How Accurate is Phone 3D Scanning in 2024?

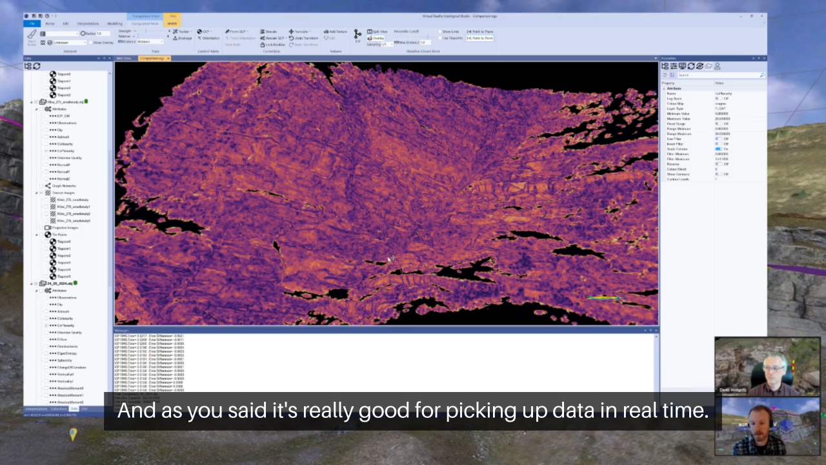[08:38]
And as you said, it's really good for picking up data in real time. So you would pick up the data
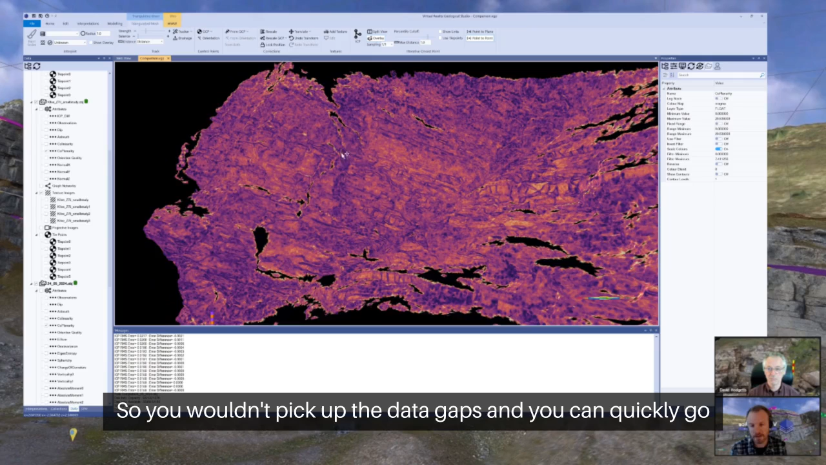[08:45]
gaps and you can quickly go back and fill in those data gaps. As opposed to, if you have the mirrorless camera,
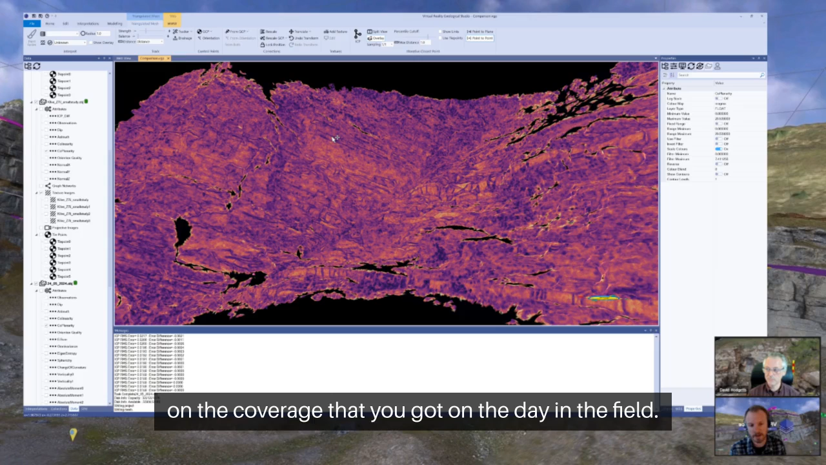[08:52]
you're just relying on the coverage that you got on the day in the field. I think that's a fair assessment of it.